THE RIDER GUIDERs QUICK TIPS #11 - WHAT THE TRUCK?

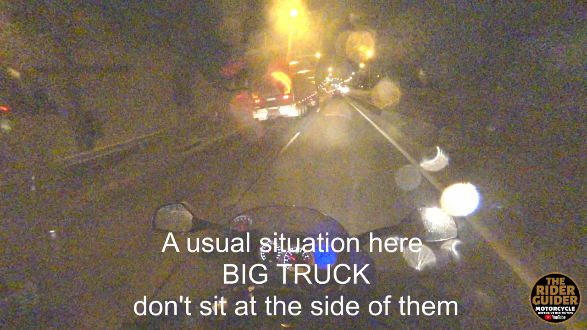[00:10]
the usual situation here big truck don't sit at the side of them don't go don't try overtake until you know you can
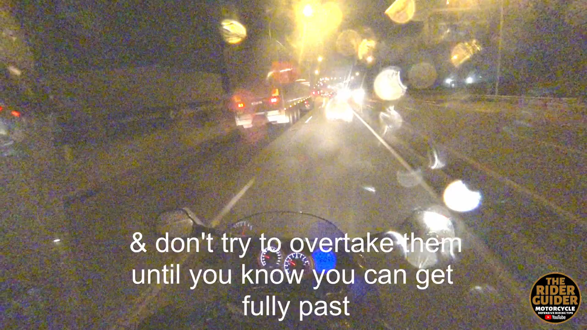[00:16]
get fully passed now my gap's there i can squirt a little bit